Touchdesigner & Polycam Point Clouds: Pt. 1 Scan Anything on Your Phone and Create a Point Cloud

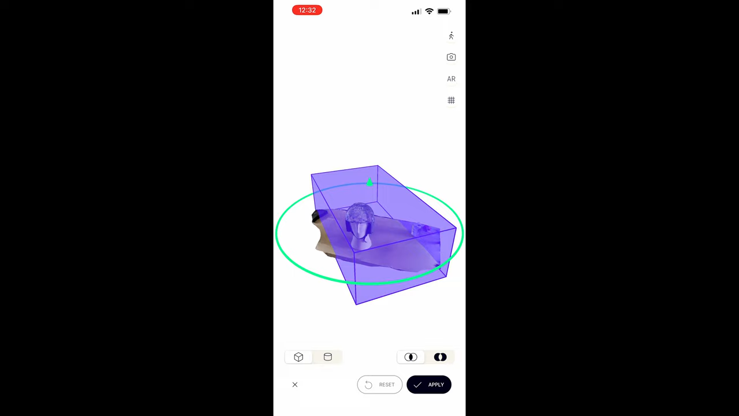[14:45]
uh the controls are relatively self-explanatory you just move the
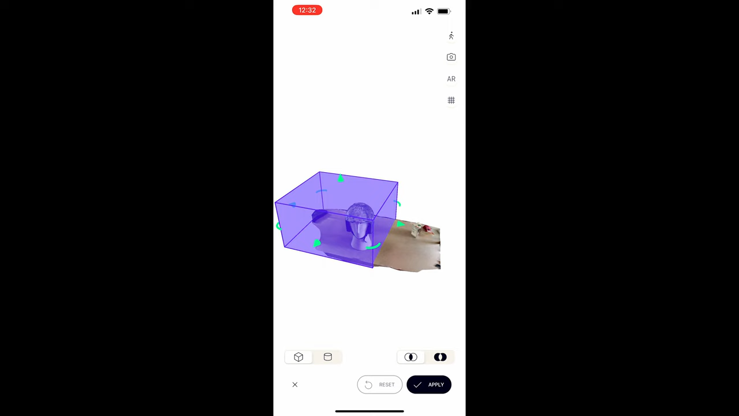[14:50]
sides in or rotate the box around as needed uh to rotate your view of the object you just uh click and drag or use your finger if you're on your phone
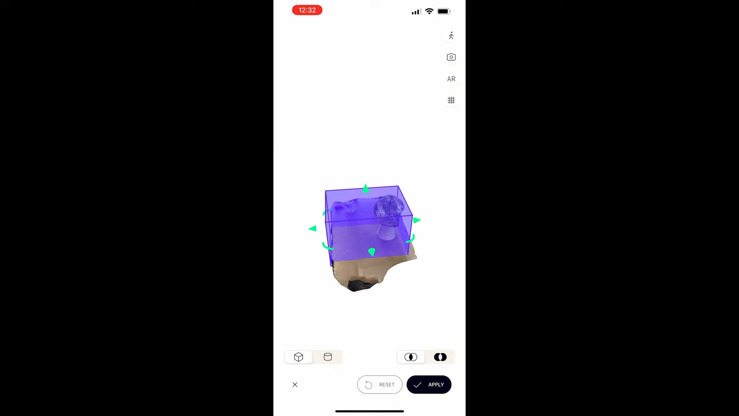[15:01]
around um and you do this until you've got you know just what you want of your scan um and and then you're done when you're
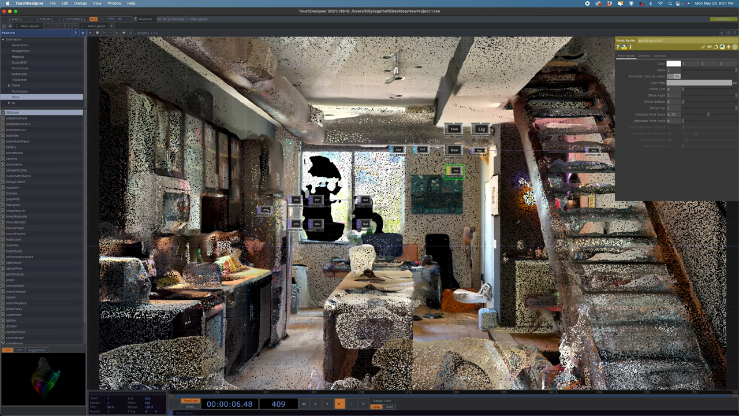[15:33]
just going to select a different point file in um alright so we click on our point file on top hit the little plus button and then I need to go find my other point cloud which was called it'll be the same it'll export like this and then um there we go that's the one